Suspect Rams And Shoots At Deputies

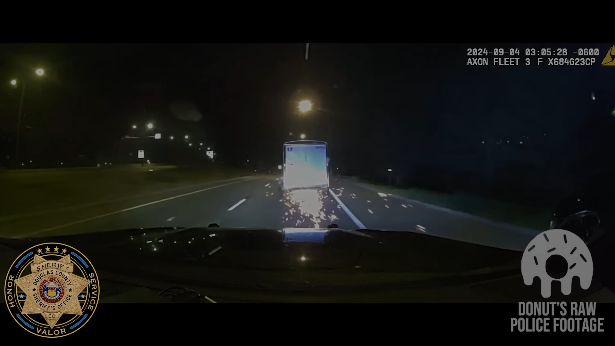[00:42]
Exiting Bellevue, 305. 5-David-3-2, they just lost the trailer. It is blocking the exit to Bellevue. The truck is now eastbound. 5-David-3-2, I'm pursuing the truck. Speeds of about 70 eastbound Bellevue.